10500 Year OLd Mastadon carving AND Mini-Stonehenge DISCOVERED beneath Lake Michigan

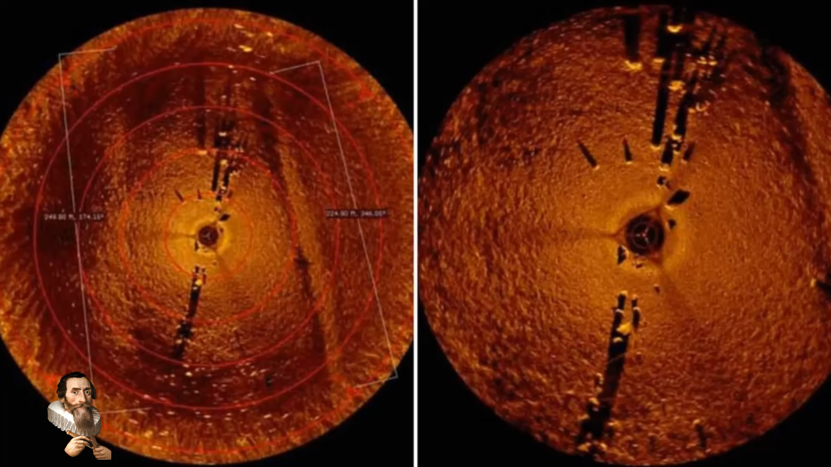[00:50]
An ancient mini stonehenge stands underwater in the Grand Traverse Bay, part of Lake Michigan.
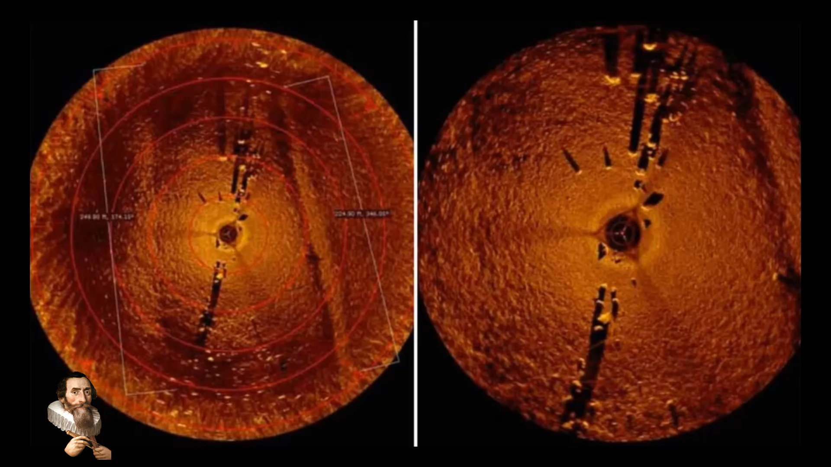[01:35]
and the stones are some 9,000 years old, making this one of the oldest structures ever discovered in North America. At that time, the lake bed was dry. There are also a number of stones arranged in a line over one mile in length.
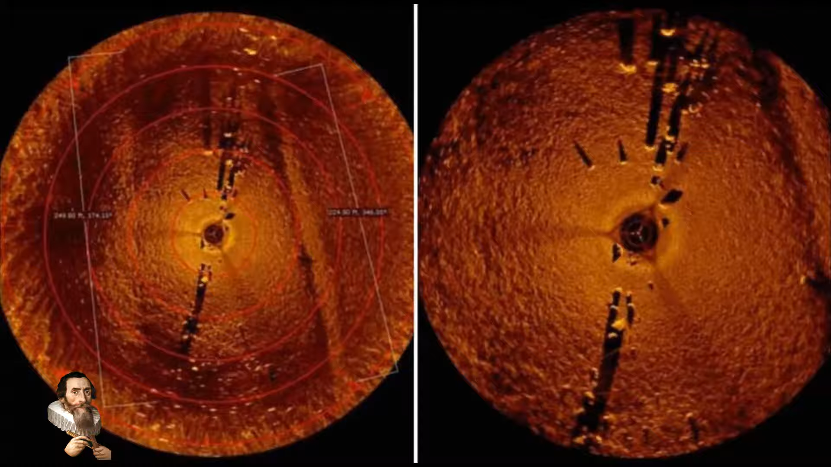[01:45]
The exact location of the structure is yet to be revealed. The researcher pointed out that many experts would prefer to investigate such stones in person to authenticate them,